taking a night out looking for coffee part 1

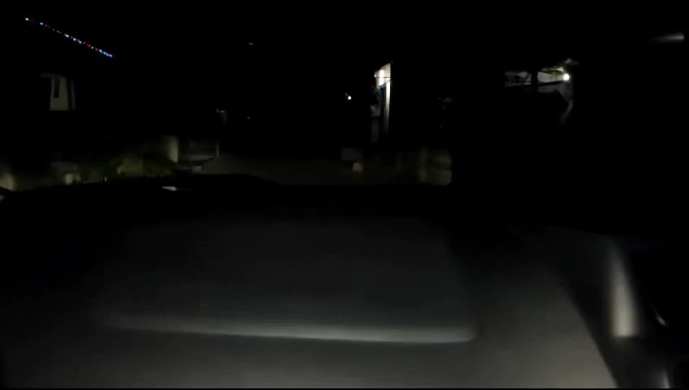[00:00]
Welcome back to my YouTube channel Windis ya guys ya. Oke guys, malam ini kita mau isi bensin dulu guys. Mumpung di kampung guys, kita keluar jalan-jalan ya guys ya. Ini keadaan jalan di kampung